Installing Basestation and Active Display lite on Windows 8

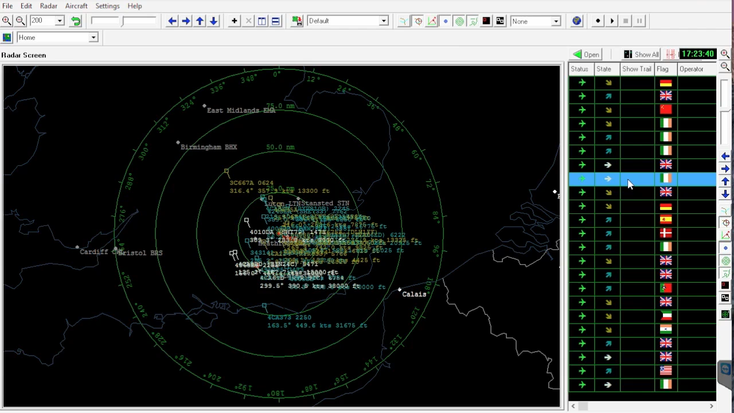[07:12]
I'm not going to show you how to do that. You can read the instruction manual. It'll tell you how to get the best out of it. You've got your operator logo. You might want to open up the registration column or you might want to see the registrations on the screen. Customise it through the settings and away you go.
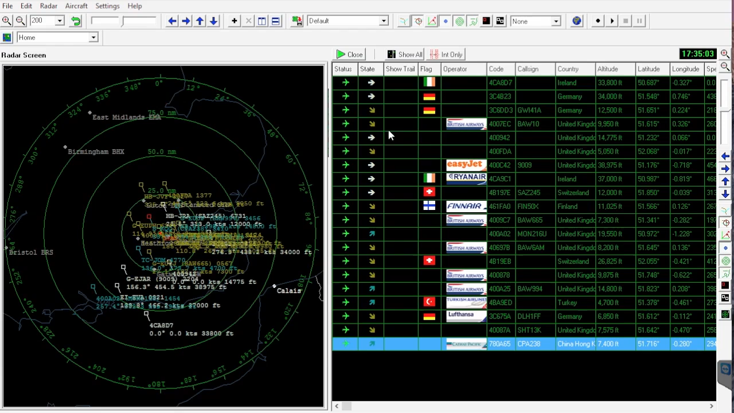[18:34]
We've got some registrations popping up. We've got operator flags.